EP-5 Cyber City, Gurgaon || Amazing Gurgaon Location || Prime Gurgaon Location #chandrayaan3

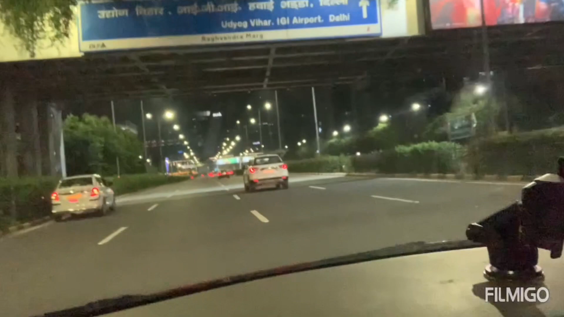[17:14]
आप देखो कितना प्यार से लगेगा, पूरा ये लगेगा कि आप देखो यहाँ पे, अब देखिए एक बार कितना प्यारा लग रहा है।